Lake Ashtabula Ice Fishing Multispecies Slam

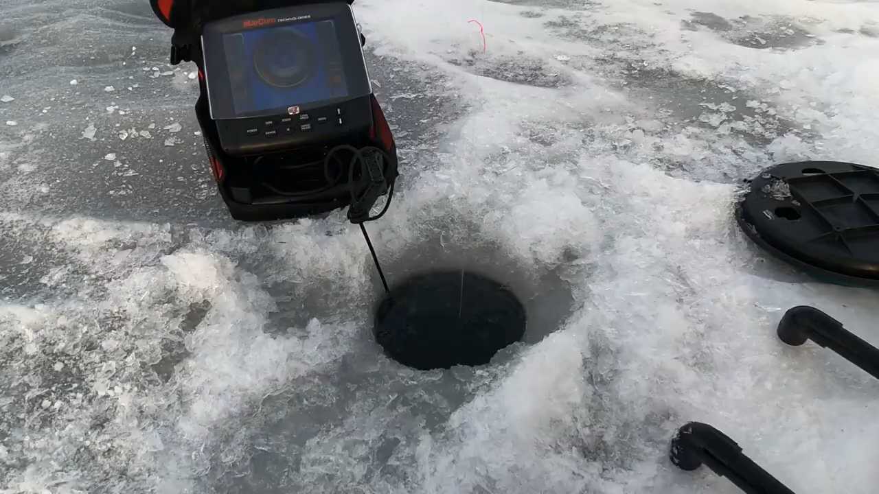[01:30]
I got a fish looking at me. I got him. Just setting up today. Got my minnow down.
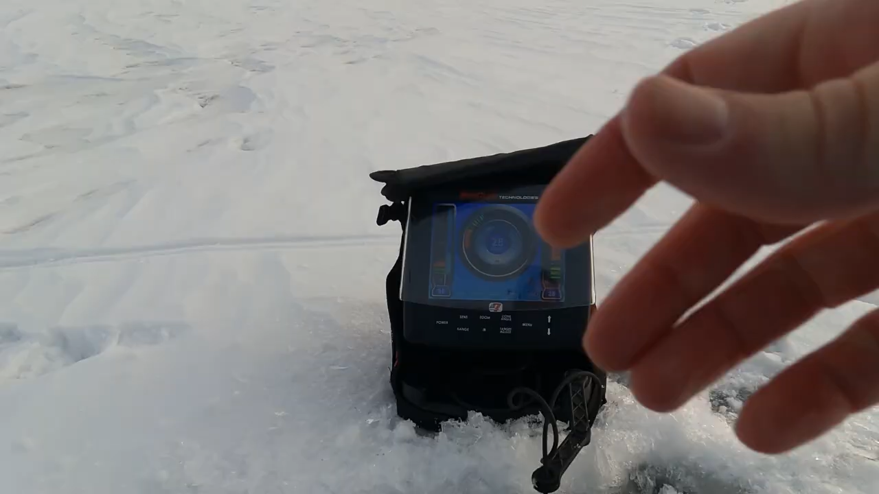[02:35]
All right, guys, show what I'm doing here.
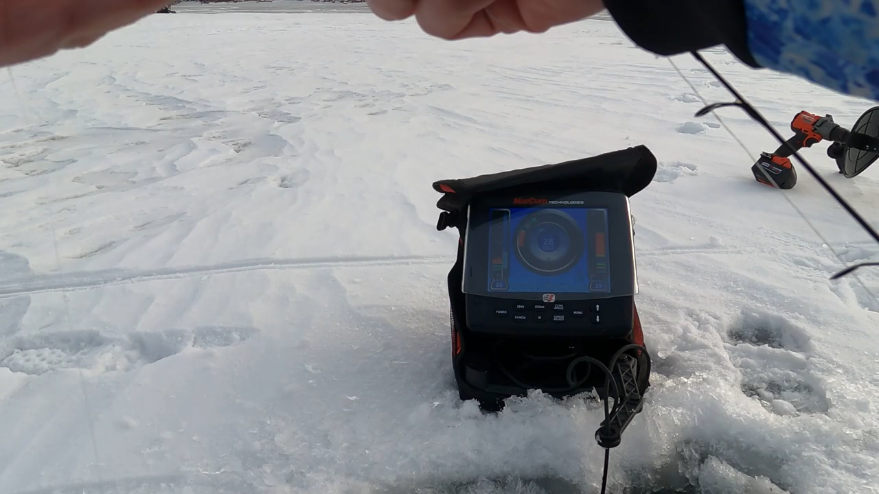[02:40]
I'm just adding a fluorocarbon leader to my tip downs. I run 30 pound, one of the two, braid off of these. So I can set them up for anything. And I just got a short fluorocarbon leader with a number six hook. I'm gonna put a minnow on that and set it on my tip down.
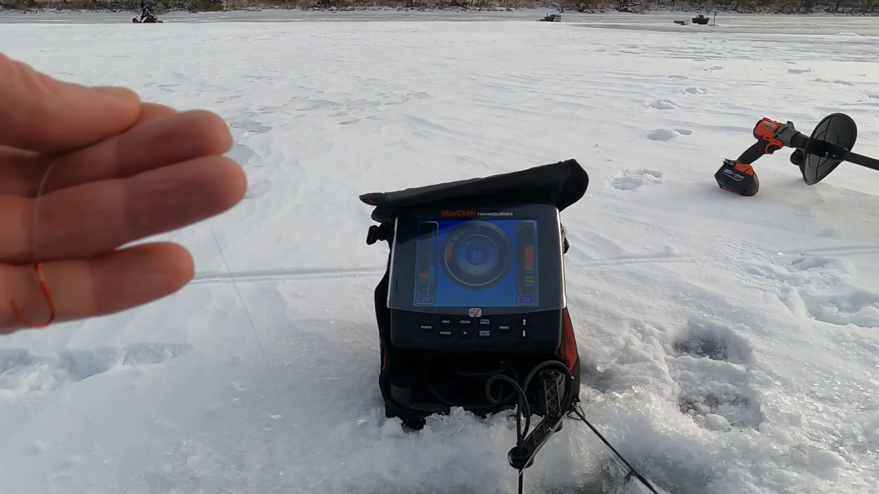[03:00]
Forgot my minnow, so I gotta go get it.
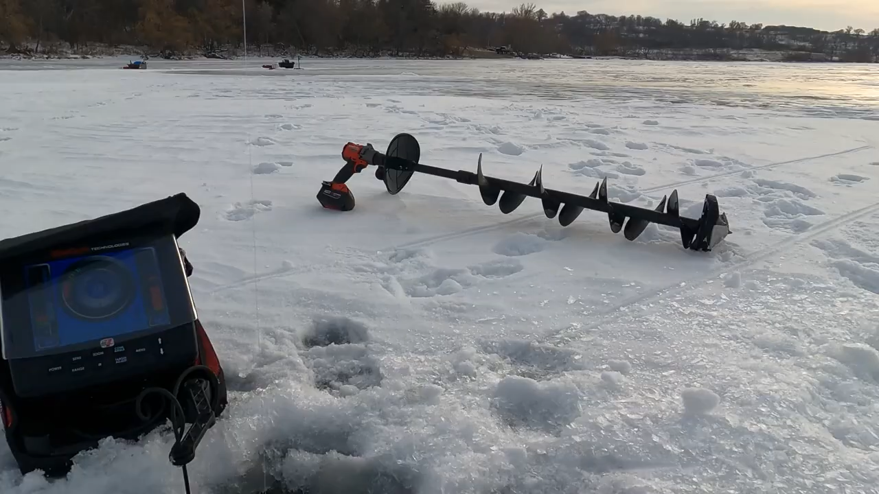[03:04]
He's following it up. There he is.